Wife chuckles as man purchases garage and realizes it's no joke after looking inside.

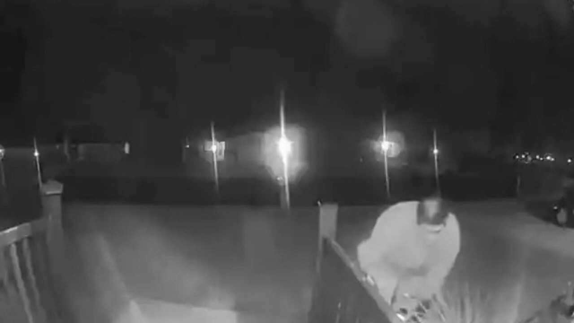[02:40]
One night, the noise was so bad that she got up to look out her window, but what she saw gave her a cold, terrifying shiver. Ashley saw Darren in the middle of the night wearing all black, hoodie up, gloves on, carrying something from his garage.